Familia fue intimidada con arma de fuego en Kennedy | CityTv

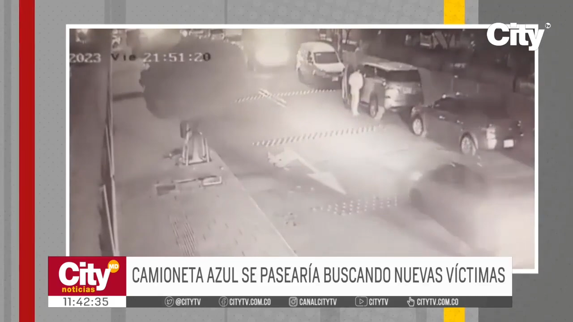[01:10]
En este video quedó registrado el momento en que otro habitante de Hipotecho parquea su camioneta en una bahía del sector cuando dos hombres que venían siguiéndolo lo abordan con la intención de quitarle las llaves de su vehículo. Aquí está pasando recurrentemente.